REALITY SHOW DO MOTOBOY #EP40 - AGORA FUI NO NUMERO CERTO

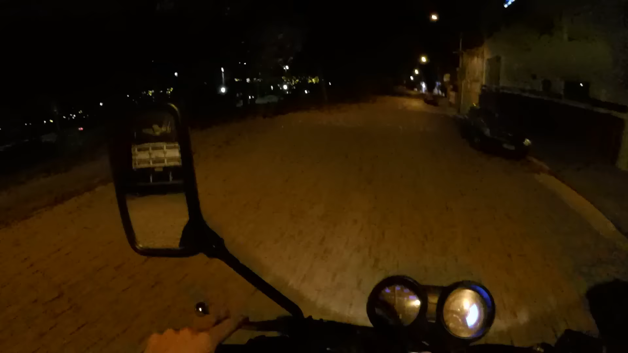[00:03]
Salve Cachoro Mais um reality show do Motoboy Passaram o número errado pra mim Passaram dois mil Passaram dois mil e vinte e nove E o número é cento e vinte e nove Olha a diferença de número Nossa mano,
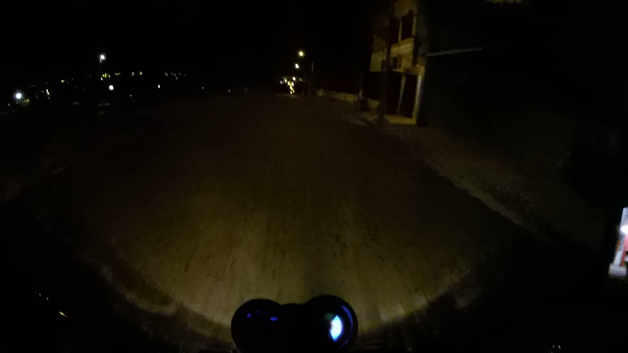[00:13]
é lá em baixo o bagulho Cadê o número?
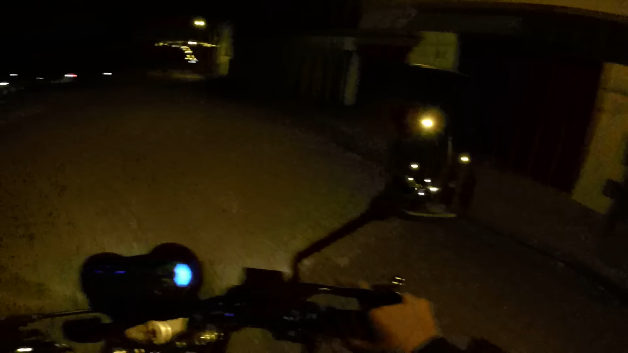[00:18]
Mais pra baixo ainda Nossa senhora mano Eu tava ali em cima no final da rua O número acabava no mil e pouco E o número que foi feito pedido É cento e vinte e nove Chegando aqui já Duzenze onze Vai pra cá ainda cachorro
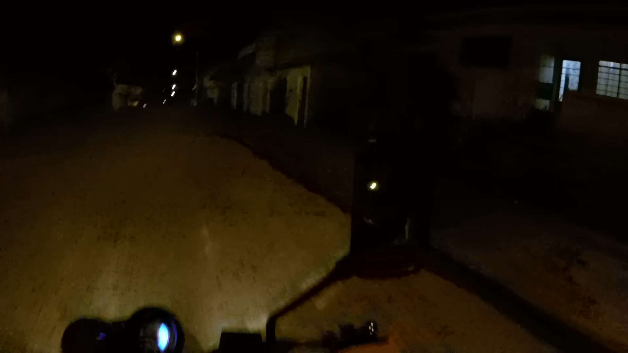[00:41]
Cadê pô? Oi, tudo bem?
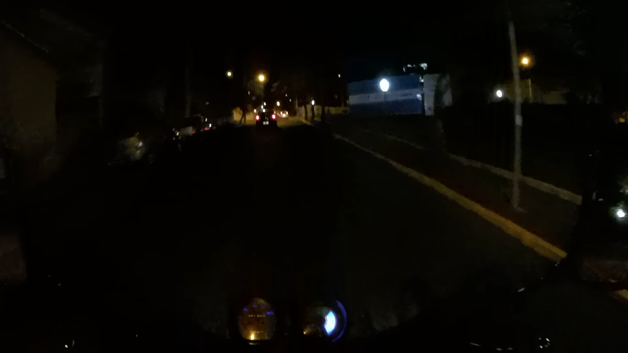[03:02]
Botou boa tá lá deve tá estourando no norte E só nas entreguinhas ali perto Ha ha ha lazarão hein
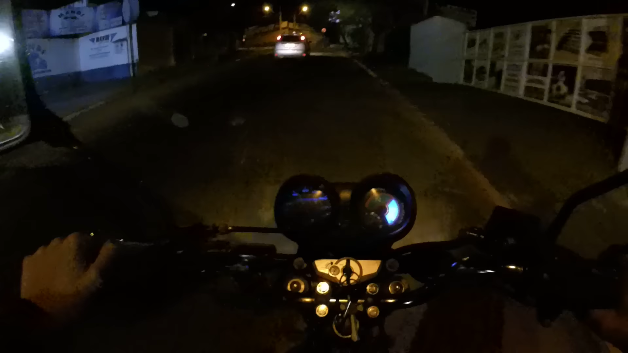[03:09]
Vamos nessa vinte e quatro agora Ha ha cachorro Uh uh uh uh Pode perder o ping moleque Pode desanimar jamais O bagulho é doido Muita cautela nesse cruzamento aqui Porque sempre tem um cara vacilão que passa reto
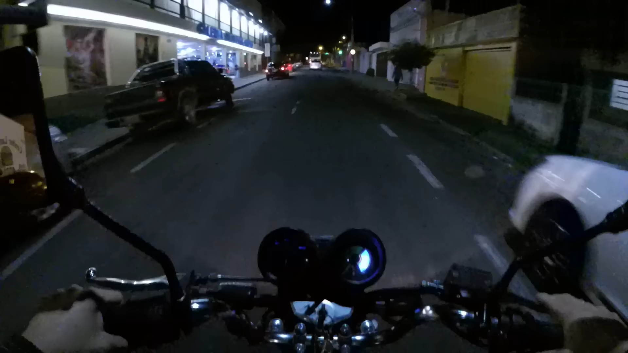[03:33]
Um espertão Um espertão que quer ir mais rápido que o outro Ixi tá fechado ali Tá fechado Melhor vir aqui, virar aqui então
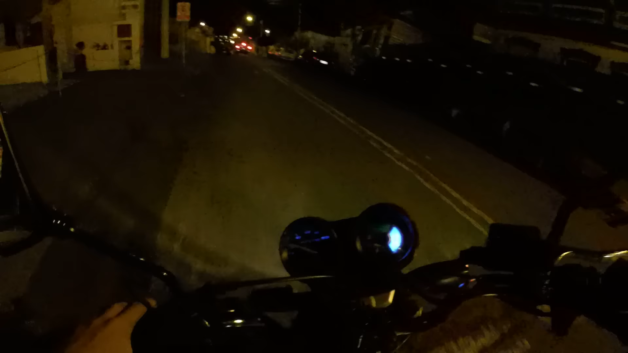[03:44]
Fechado a praça lá Então é um boiado passar lá né Guzão Uma paz vinha aqui né Fazer aquele corte de caminho Aproveitar né Pega só um semáforo Só não pega dois Se fosse por cima lá né Pegava dois semáforo E aqui só tem um